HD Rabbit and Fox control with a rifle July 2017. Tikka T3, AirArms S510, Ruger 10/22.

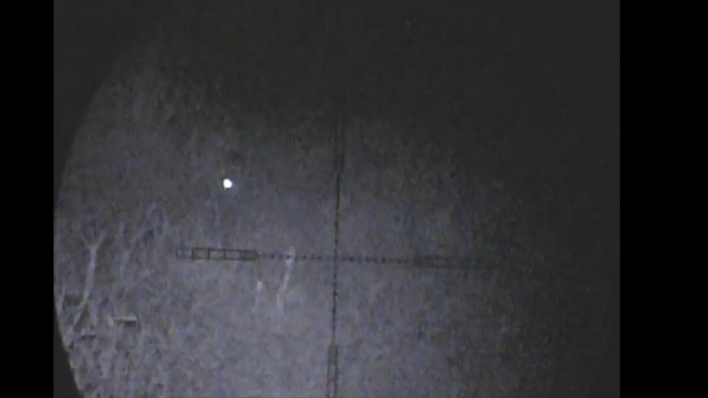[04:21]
And there it is thank god for that.
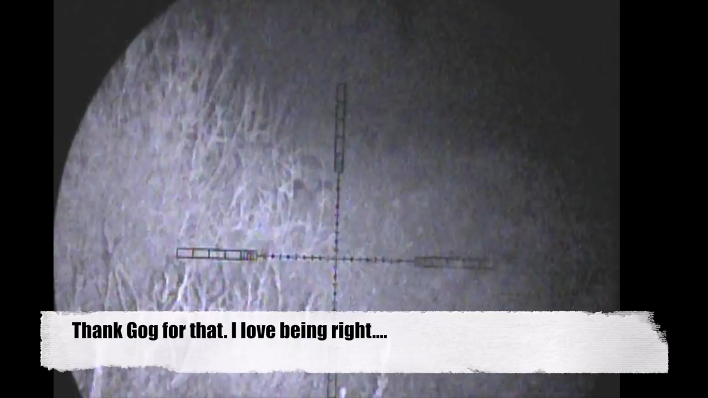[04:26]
The trouble is now though it turns and goes back through the field meaning all of this brush on my left is just too
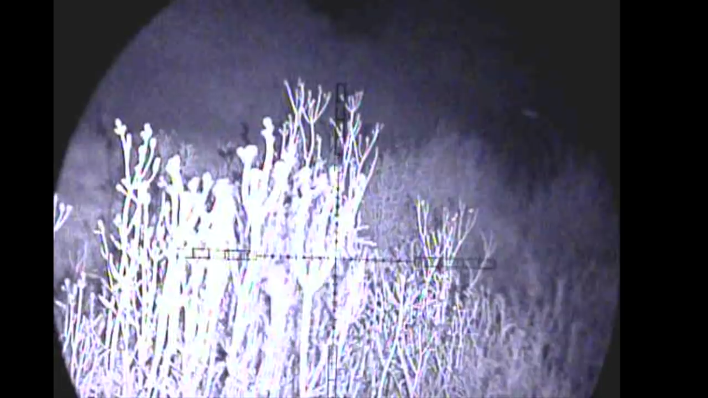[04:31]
thick to shoot through so I take a couple of steps to the right to be able to get a good sight picture in between a gap somewhere.
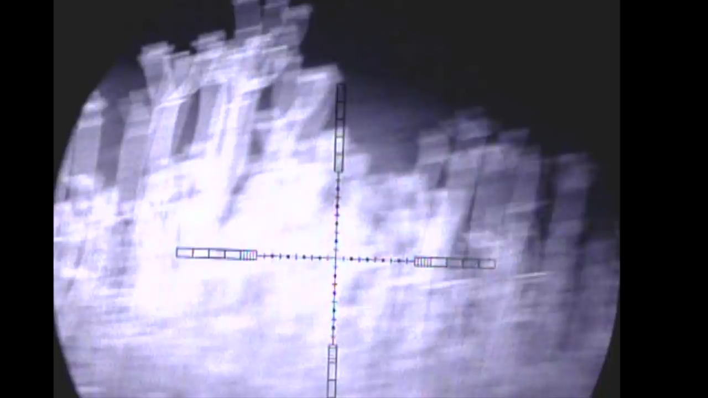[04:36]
I just don't need it too close.
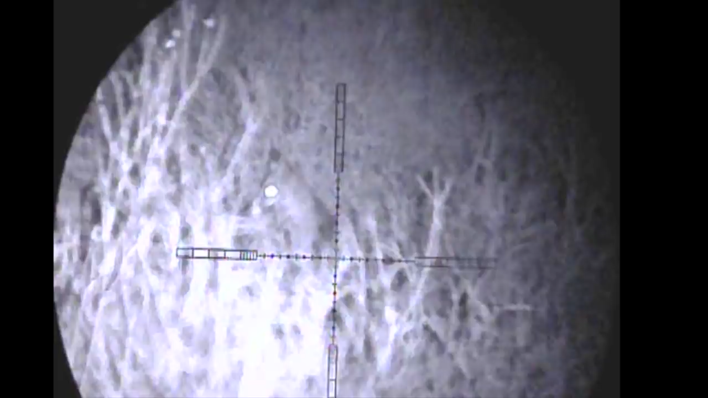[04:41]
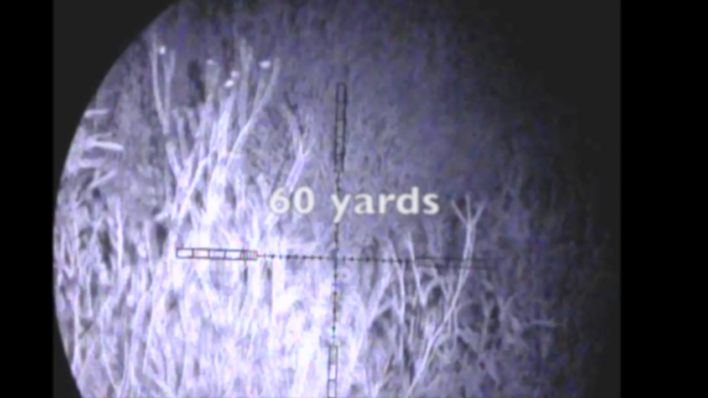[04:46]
And there she is as she lays in the field a very fat vixen.
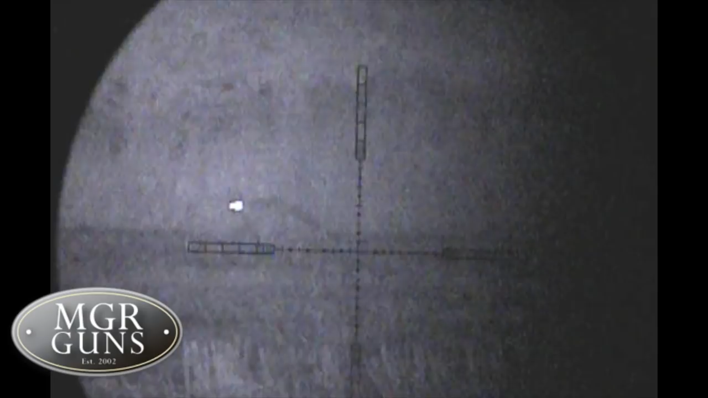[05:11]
Having not been over here for a few months I was kind of expecting to see something. Sure enough I'd only been there 2 minutes and there were 2 foxes as well as a fist full of rabbits in this field.
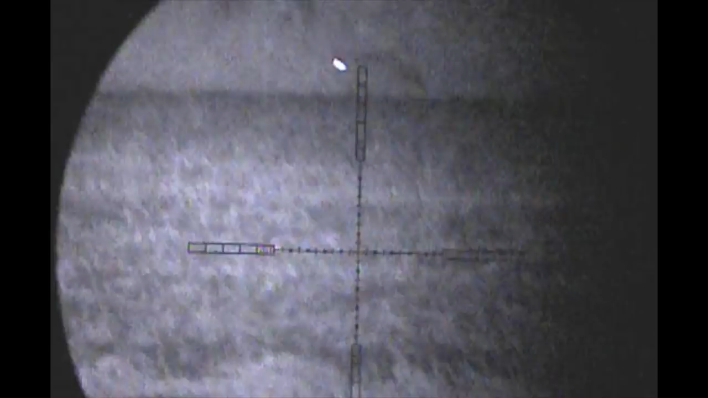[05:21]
After a moment or 2's hesitation this fox finally comes bounding across to the best fox call mouth call.
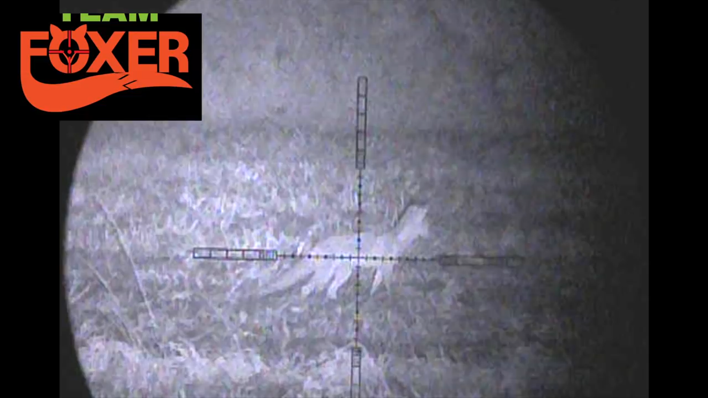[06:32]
and pull the gun to the right and take the shot as my crosshair hits the sweet spot.
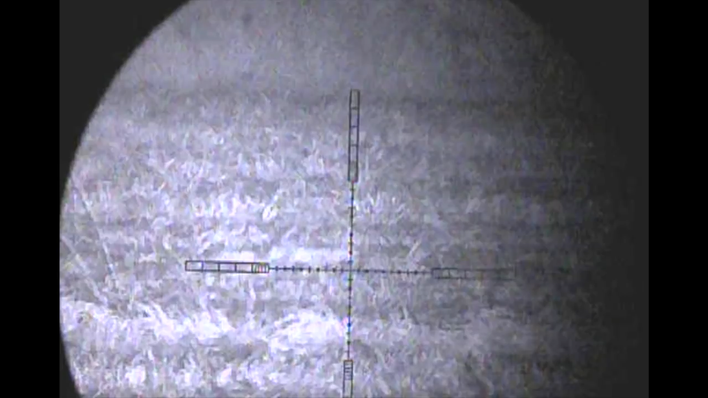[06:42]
As soon as I'd taken the shot I lamped the rest of the field to see fox number 2 still stood at the edge of the field.
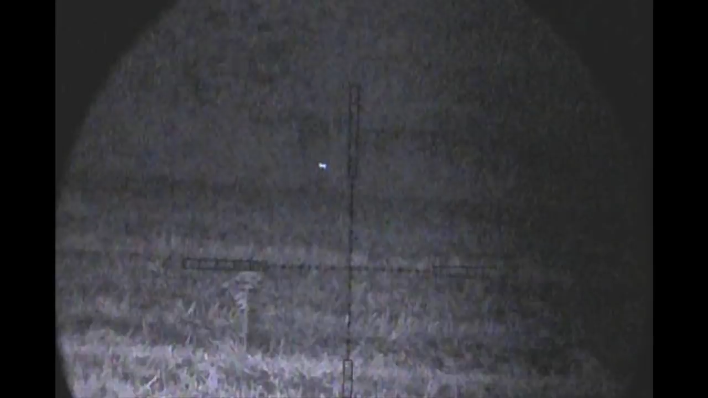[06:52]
So I kept calling and fox number 2 came in a treat also.
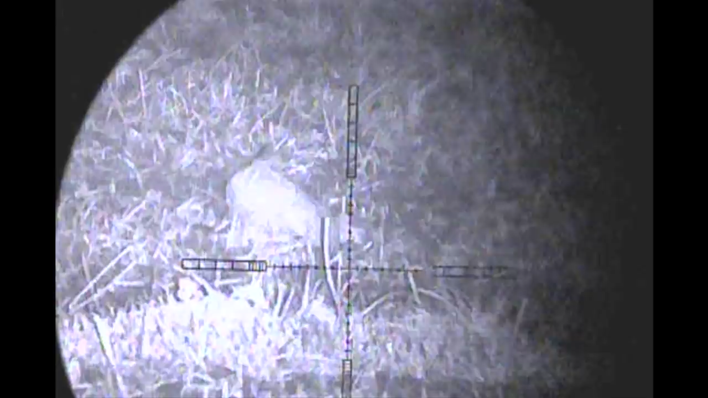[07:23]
Believe it or not this fox had an exit hole the size of a rugby ball on the other side.
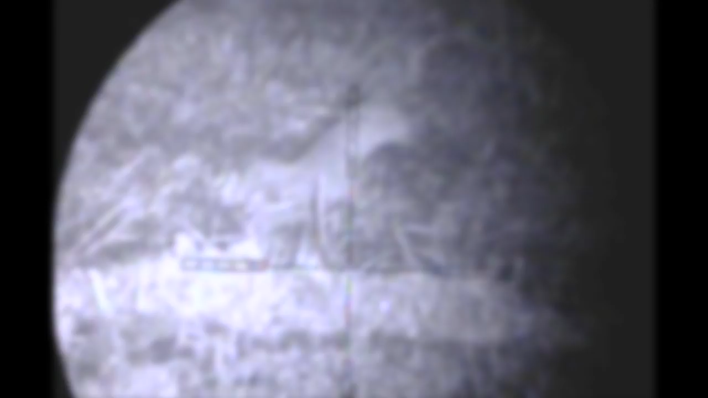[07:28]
It's quite amazing how he managed to flap around so much.